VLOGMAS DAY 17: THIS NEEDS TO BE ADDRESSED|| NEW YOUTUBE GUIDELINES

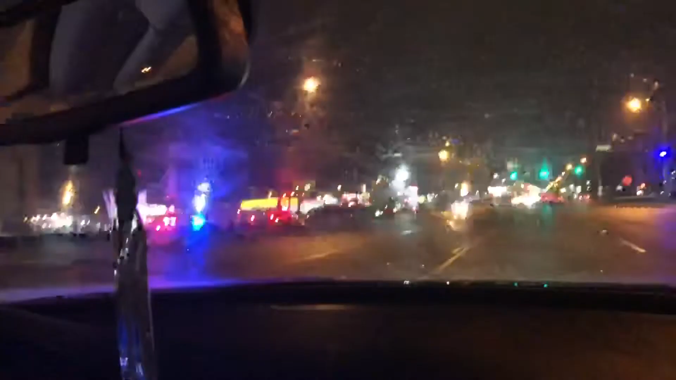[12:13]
I don't know. Well, y'all, what is going on tonight? Can you turn right here, back? That's for them. I don't think you can turn right here. You can't turn right here. What's going on? You can't handle what's going on.
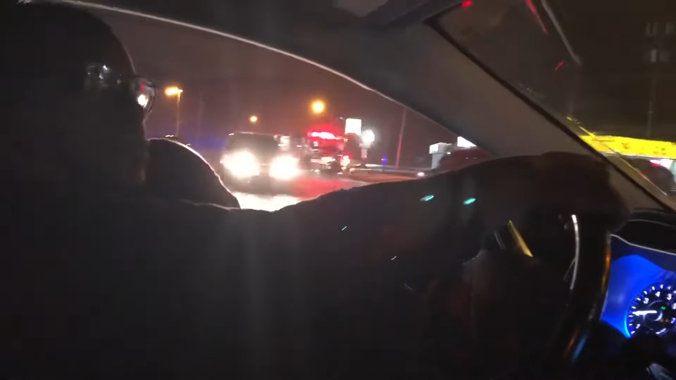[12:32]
What? Damn, it's an accident. It is? Mm-hmm. Oh my God, y'all. What's going on? Be safe, y'all. Be safe. Yeah, please. Replace your windshield wipers. Are you throwing shade? Because look, my wipers are working.